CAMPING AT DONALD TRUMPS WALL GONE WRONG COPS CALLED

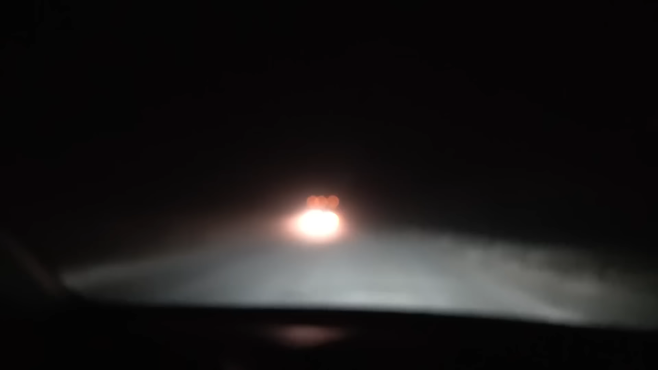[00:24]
Dude, I wonder if that's like a cartel truck. Nope, it's a UPS. UPS truck. At this point, we gotta be very, very careful because a lot of times people cross the borders,
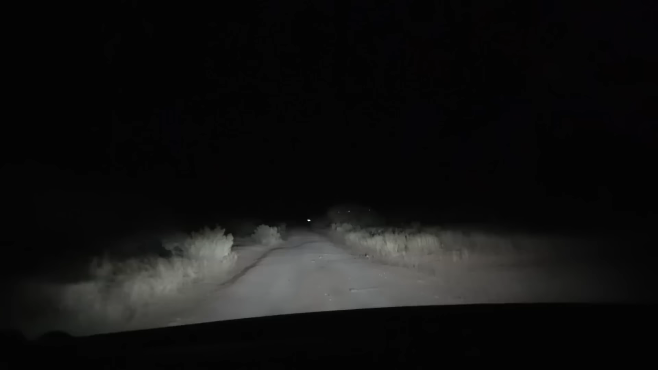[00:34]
and I'm not saying like, you know, the normal people that cross the borders are bad, but like sometimes we'll get the cartel, they'll cross the borders, and they go into people's houses and try to like, you know, shoot people up, steal their homes, and steal their cattle. So we gotta be very careful out on this road. I'd also like to point out that we are at South Border Monument Road almost. Oh, wow. Dude, what if like someone who crossed the border and there's like a bunch of people just hiding in the bushes? I mean, there literally could be. Like, yeah. Waiting to intercept the car. There literally could be people in these bushes. You never know. Yeah, it's actually dangerous. It's very possible, boys.
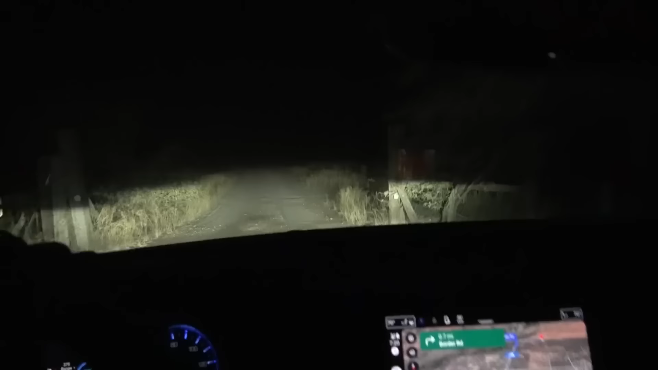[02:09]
We're going to go. Whatever. Let's just get shot. I'm just gonna drive really fast. As fast as I can. Let's do this. Yeah. We have to turn around because the gate's locked. Yeah. Damn. There's a safer way we can go. Yeah, let's go back before this guy, anyone comes out here with a freaking shotgun. Like, or like, maybe the cartels own this land, dude. We gotta it's be careful. It's true, it is a possibility. Yeah. So no joke, guys, this is private property for some reason, but the GPS told us we can go through here.
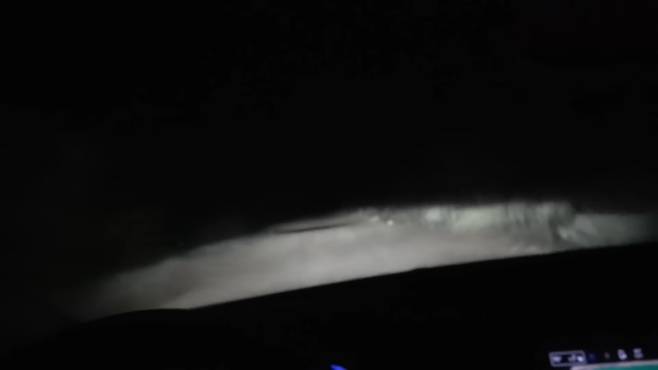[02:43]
Which I don't get it. This could be lands owned by the cartel. That's why we need to get the hell out of here real quick.
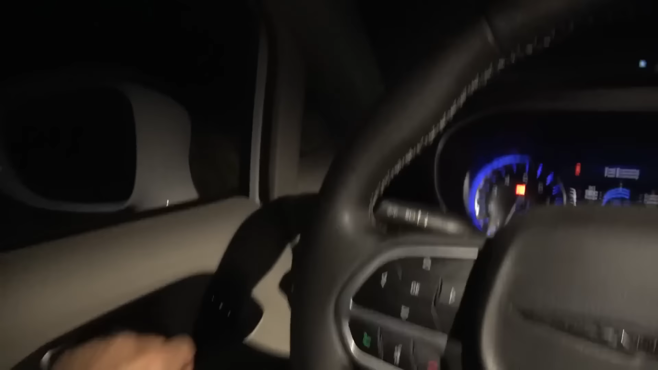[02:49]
We just heard a really loud bang underneath the car. Like, really, really loud.
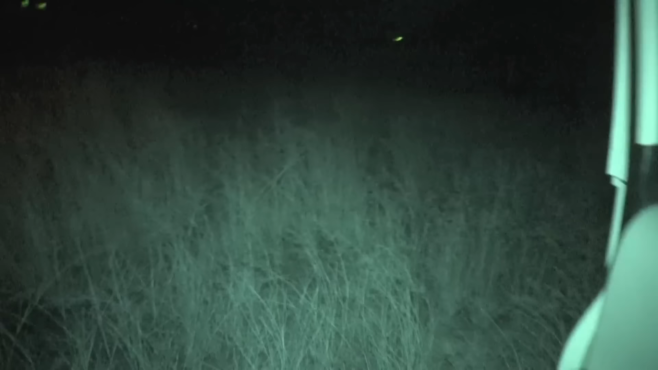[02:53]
You guys see anything? The tires are good? Yeah. Holy crap, whatever that was just intense.
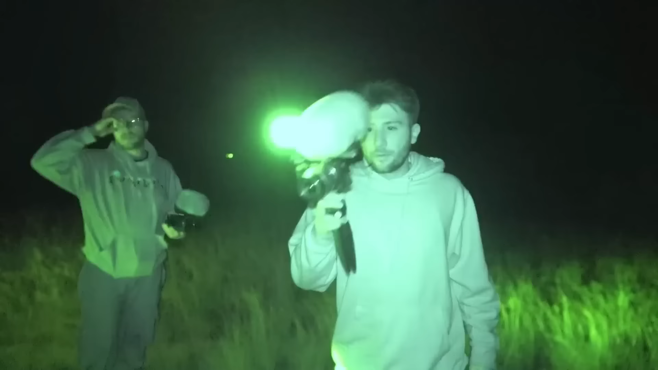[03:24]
Like, if we break down here, we are toast. Bro, we're in the middle. Yeah, let's not break down.
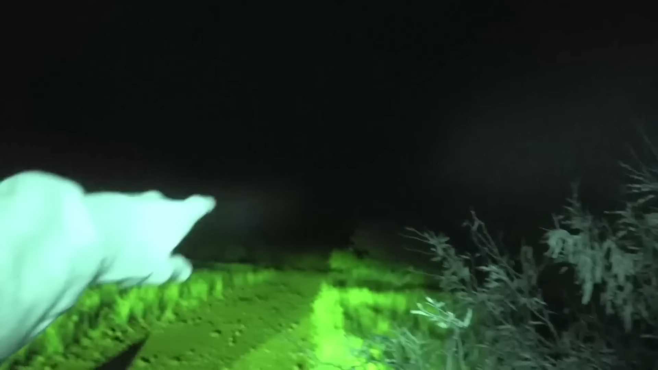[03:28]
The border road is just over there. Yeah, a couple of hundred meters down that way.
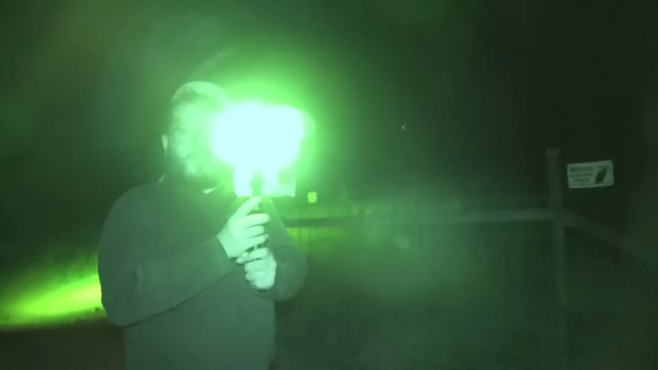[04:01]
A lot of them are, like, I saw a documentary. A lot of them are doing it to keep the migrants out of their properties and stuff.
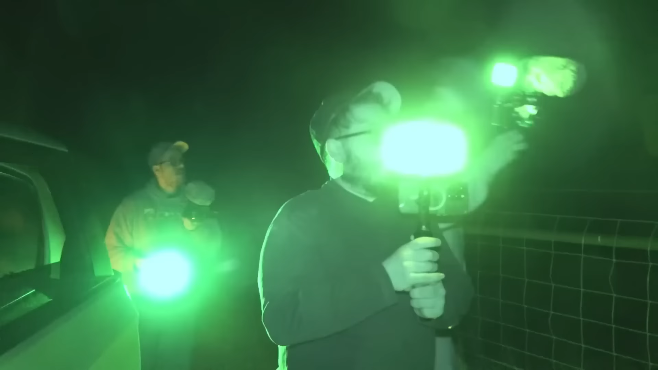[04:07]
Oh, so if people are running, they don't come into the property? Yeah, If you touch, you're going to get electrocuted right now. Yeah. I don't want to get too close to that fence because someone could literally just shoot at us for no reason. We look very suspicious right now. And if I was a farmer, I would think a bunch of guys are trying to break into my property. They're going to start shooting, so we got to... So directly ahead of us in like a few hundred feet is Border Road. And that's where the big border wall should be. And that's where we're going to be camping out the night. We cannot get through this with this van. We gotta go around. We're literally so close.
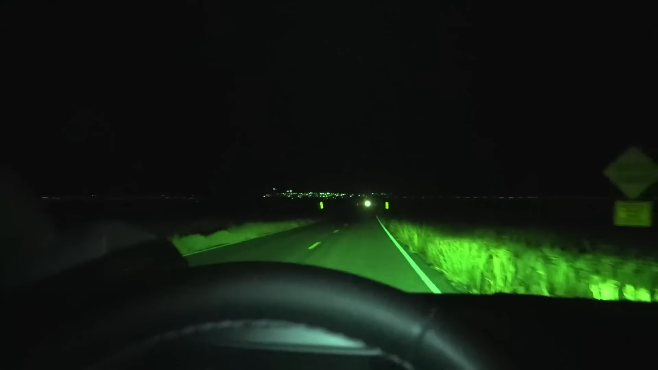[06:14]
Like it's all like flickering. Right. Doing weird stuff. There could actually be people waiting there. Yeah. Let's go find out.
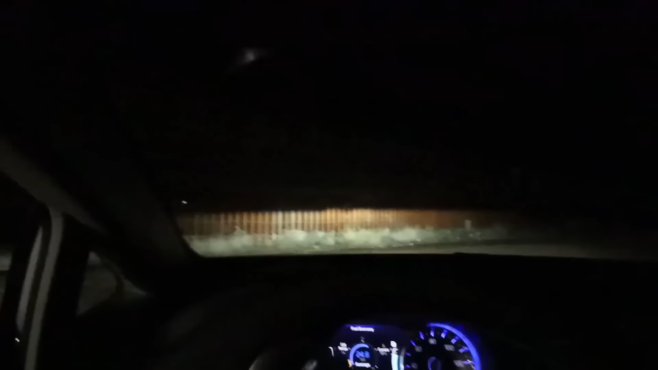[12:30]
All right, here we go. Let's see, are we allowed to drive here? International Road. Are we gonna go to jail or not? Here we go. Imagine if somebody just like crosses all the time. I don't see from where though, like it's almost impossible to get across.
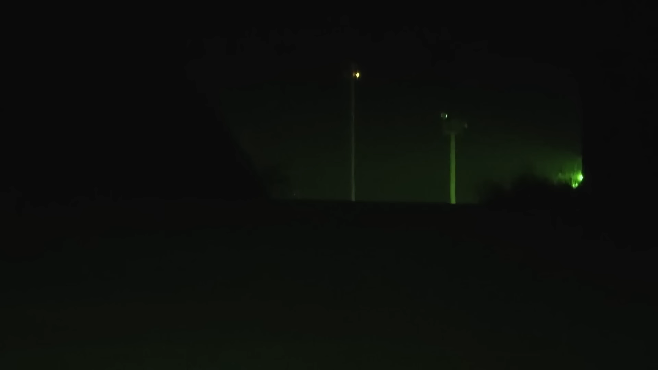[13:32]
so I think they're actively looking for people who literally just crossed. Yeah. I don't think they're looking for us. I don't see any humans there. I'm going to move up a little bit, just a little bit, and see what happens. Dude, I'm telling you, go up.
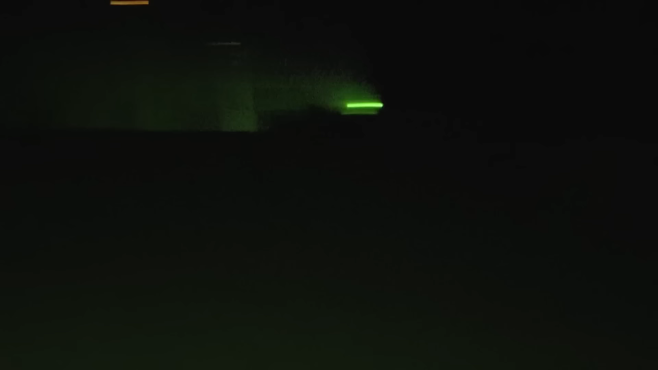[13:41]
We just heard so many people yelling and running, but I didn't catch it on camera. Any second. Dude, we look so shady right now. Just turning around, don't mind us. We're just doing a U-turn, that's all. Dude, what if they start shooting at us? Yeah, that's kind of like, I mean, they're not going to, but like, still. Dude, I'm telling you, they're not looking for us. They're looking for people who just crossed.
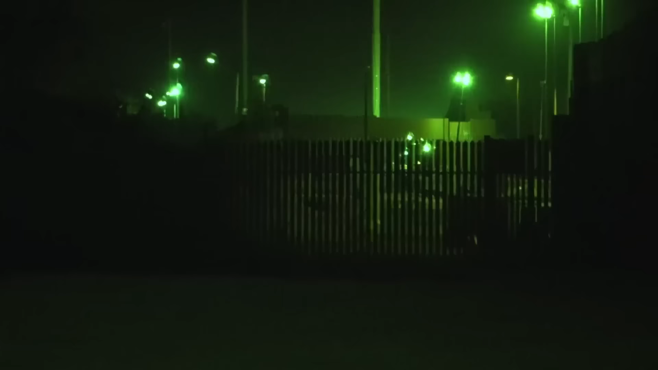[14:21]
100%. You saw that dude in the balaclava. So I'm zoomed right in on it. Yeah. Anybody there? No. Uh-oh. That's crazy because we literally heard people yelling here. I hear a car coming. Where is it? I think that might have just been on the moon. So oh. What? There's activity on the other side. We're in front of me. Okay, you see them? No. All right. I had to get out just to show you guys exactly where we are.
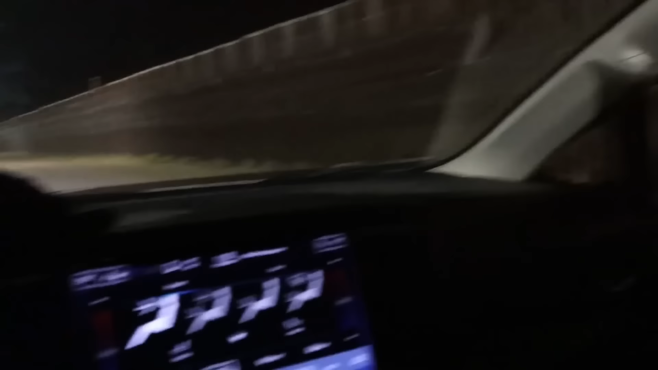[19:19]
Cows aside, guys, check this out. Someone's destroyed the barbed wire here. Dude, I bet they were getting ready to jump over, or they did jump over. Oh my God, here.